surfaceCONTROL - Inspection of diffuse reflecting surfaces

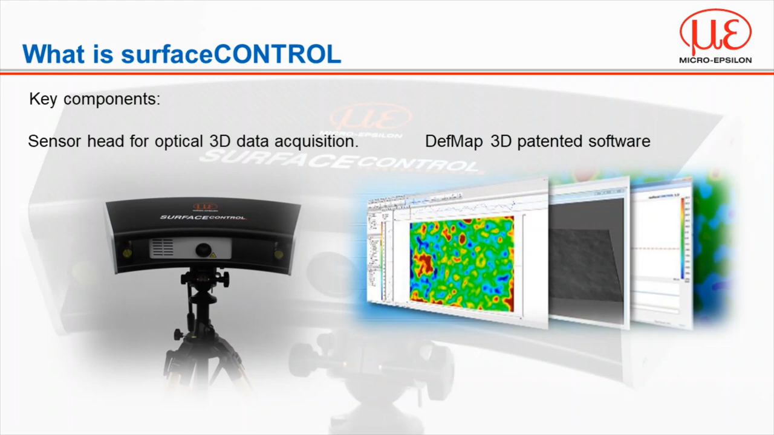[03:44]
Essentially it provides a completely new innovative solution for surface defect detection and identification capable of detecting defects in order of magnitude less than the tolerance defined by the manufacturer. We're not looking at the geometrical shape but surface aesthetics and functionality. Surface control is an optical surface inspection for parts which reflect part or all of the projected light diffusely.
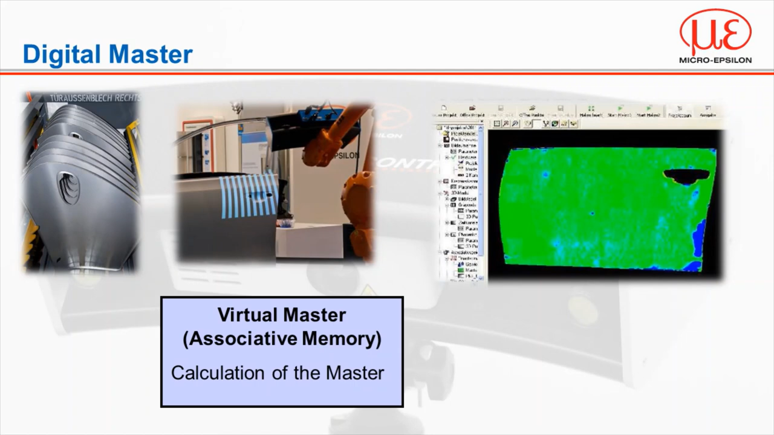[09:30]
The system learns the natural deviations between each part and searches for localised defects. Shown on the right hand side of the screen, the natural deviation has been eliminated and only localised defects can be seen. The more parts stored in the virtual memory, the more accurate the system becomes.
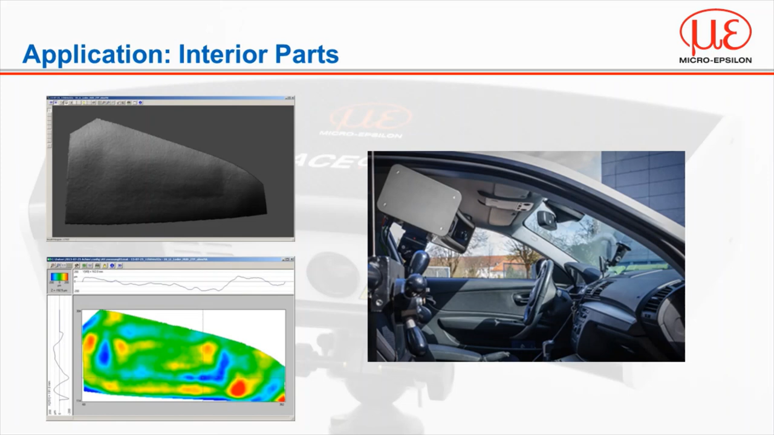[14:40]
The centre head is moved into the cockpit of the car and scans the dashboard. The software allows for the natural forming of the dash and ignores the textured finish, but still detects the airbag score as well as flushness.
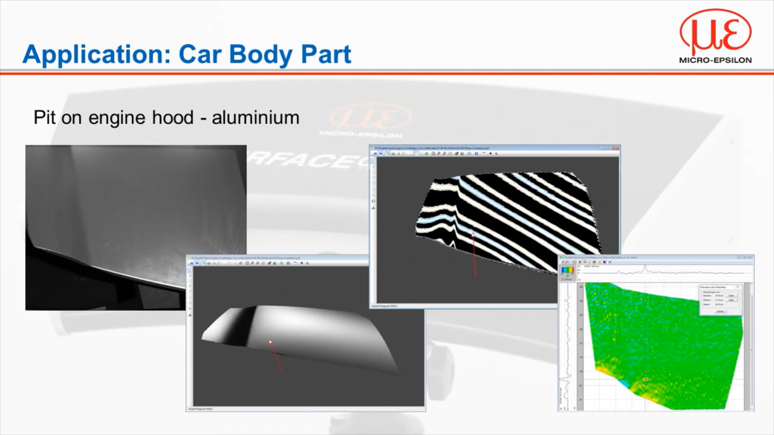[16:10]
Finally, this can be marked in the evaluation software for rework later on. Another application of a pressed part with a much more complex geometrical shape, and therefore a much greater strain on the curved part of the component. This can lead to cracks or necking. Depending on the size of the crack, this can be easily seen by the human eye, but necking not so much, and this rarely does degrade the structural integrity of the part. In the image at the bottom left of the screen, you can see a faint blue line all the way along the curved surface. This is from stress on the component and will be in the region of 7 to 8 micron.
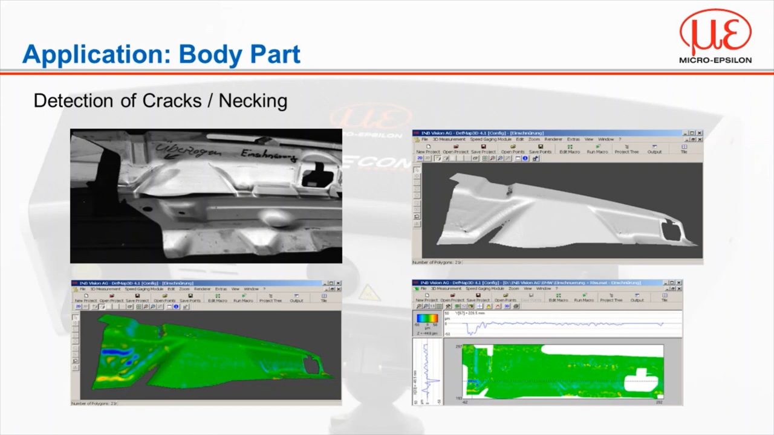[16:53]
This may not necessarily be a reject, but it could be an area for further investigation or an early identification that maintenance was required in the hydraulic press. If we look at the flattened projection, we can see a dark blue area. This is of higher importance is identifying a crease or a crack within the part. The final application was a feasibility study in collaboration with Airbus inspecting the surface of an aircraft. The measurement task had three key aspects. First of all, the surface was inspected for any abnormal contours or indentations, which could have an impact on the aerodynamics of the plane, and worst case scenario, the structural integrity.
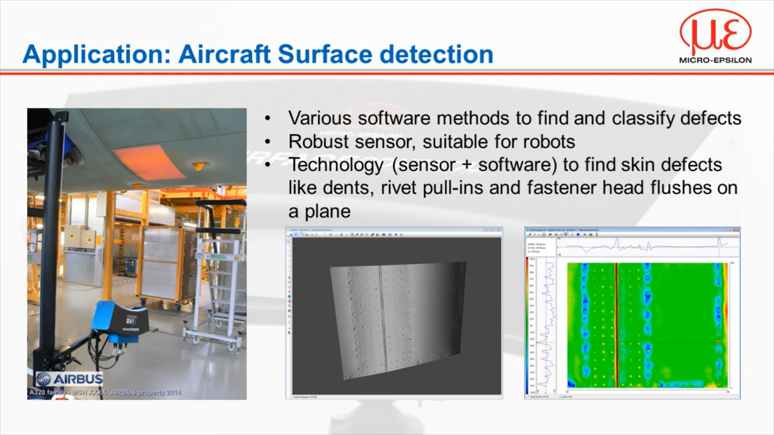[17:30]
Secondly, was the rivet presence detection, but taking this one step further, we were also able to inspect the flushness of the rivets. All of this is achieved in a time-efficient documented process without the need for destructive testing.